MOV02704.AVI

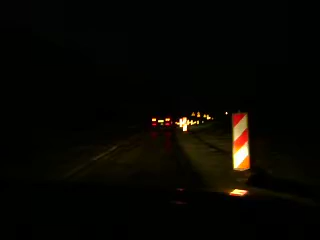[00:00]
Tam coś tam jest... Zdążymy? Siewążycie, Ewanek. No, dajesz! Ty nie wiedziesz się, Ewanek. Jadą wszyscy, przecież w człowieku. Ale mamy tepilów! Wszyscy jadą! Wszyscy razem jednym tempem. JADĄ! O, patrzcie się! Jak jadą!